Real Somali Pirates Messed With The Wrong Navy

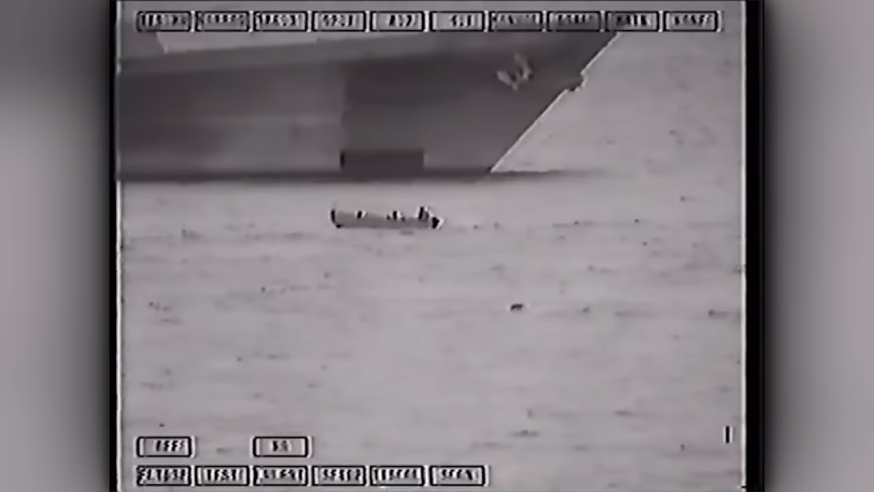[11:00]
As the boarding teams approached, pirates on the Dow did not take it kindly and started to retaliate. During the exchange, Gonzales managed to strike a fuel drum on the Dow.
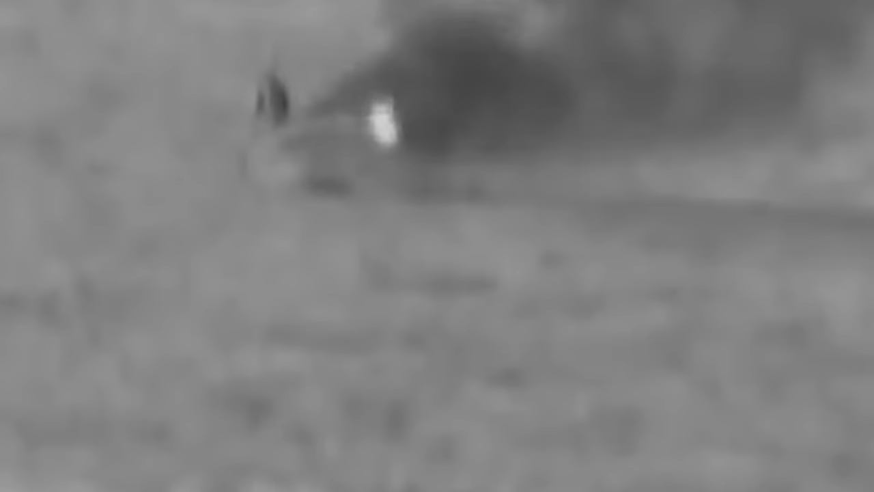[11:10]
The spontaneous reaction was a huge setback for the pirates,
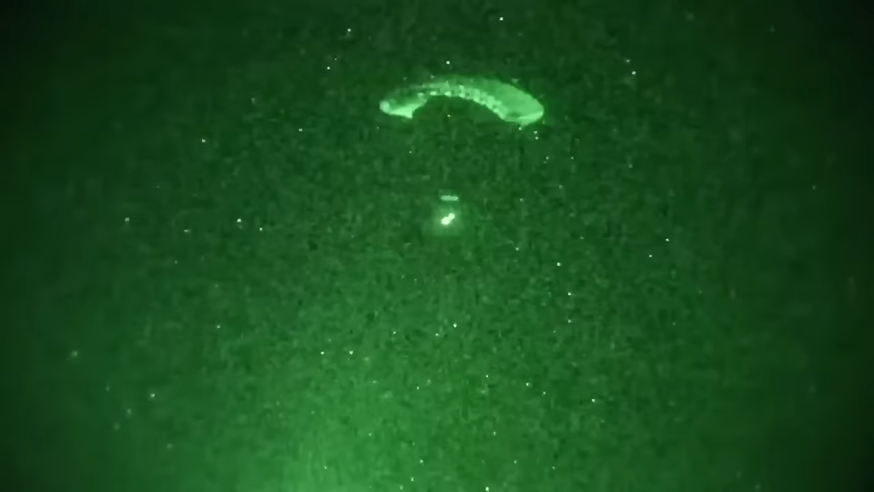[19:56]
military and intelligence agencies.
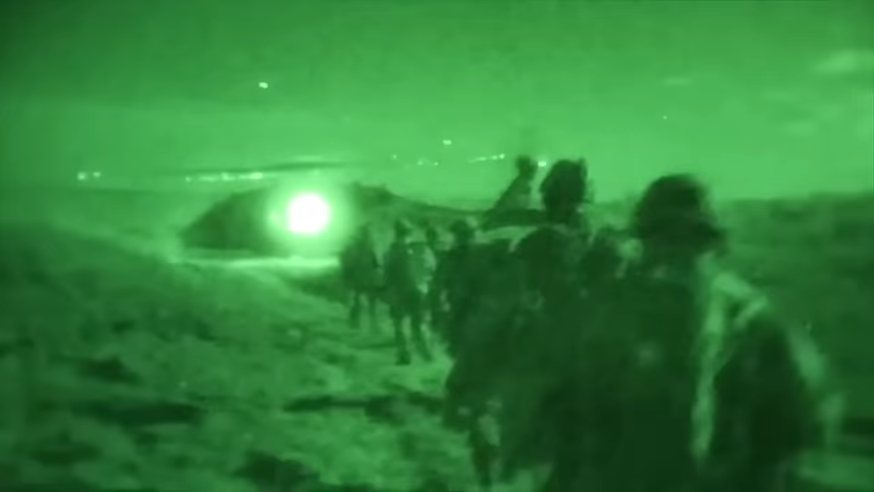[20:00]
In this high-stakes operation, Buchanan and Fisted were rescued and swiftly evacuated to a secure location.
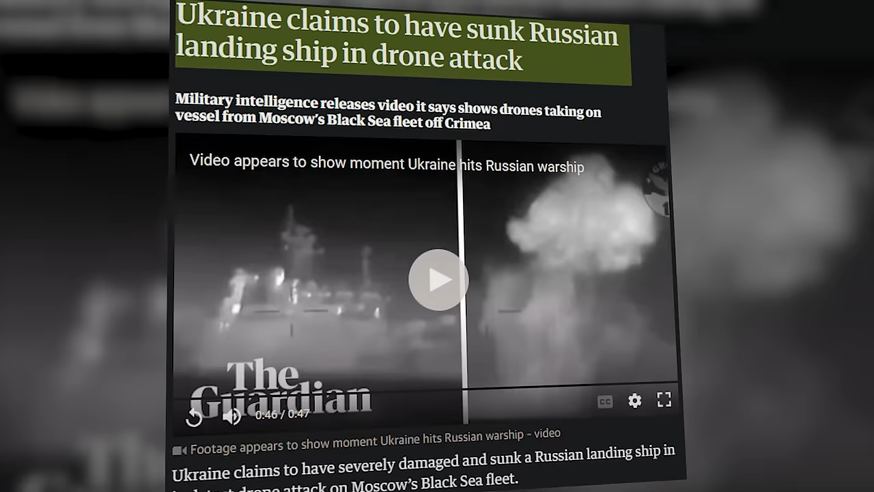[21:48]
claiming to have incapacitated and sunk a Russian landing ship in its latest drone attempt.
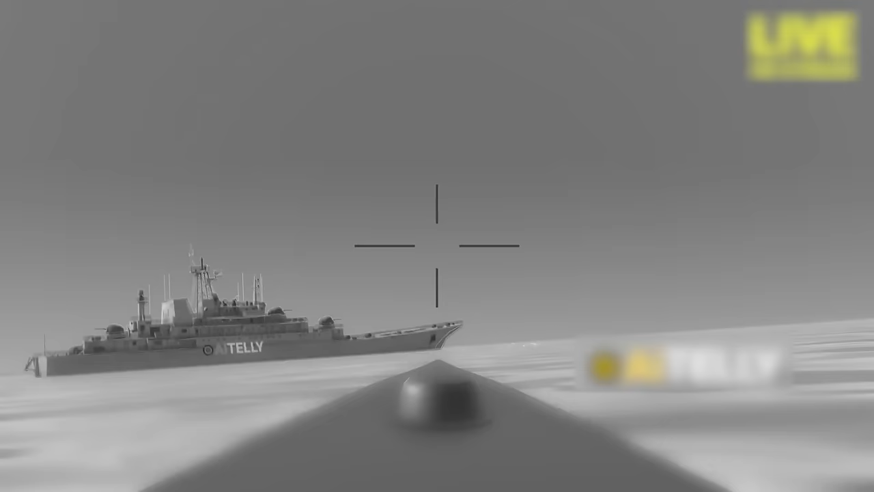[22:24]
Earlier in February of this year, Ukrainian Magara V-5 sea drones reportedly struck the Russian warship Ivanovitz in a sophisticated nighttime operation,
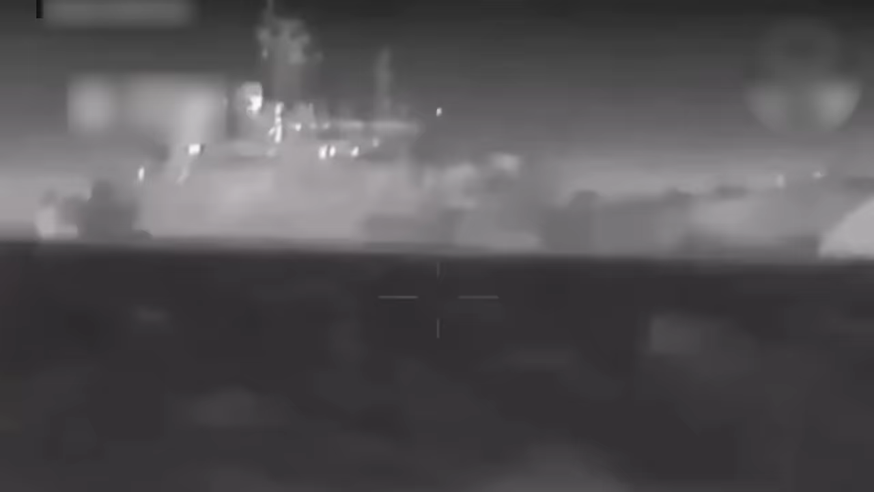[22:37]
a small projectile warship with a typical crew complement of about 40 individuals,
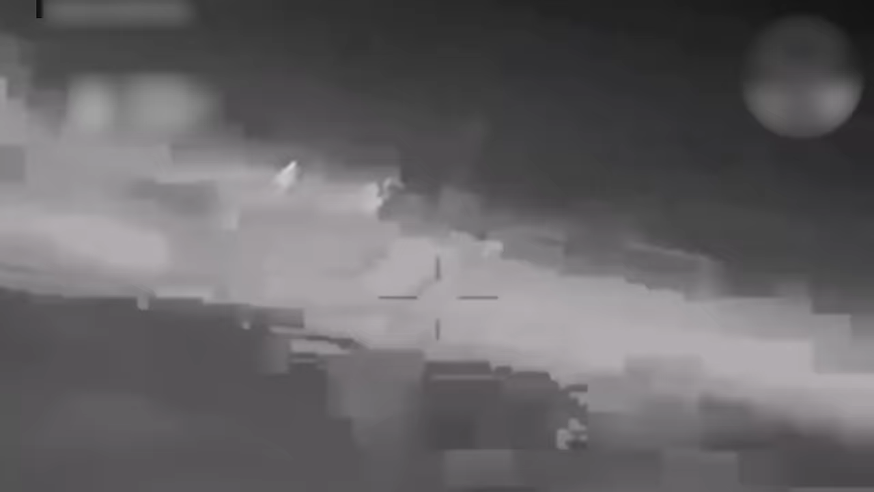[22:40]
was sunk in footage released by Ukrainian military intelligence.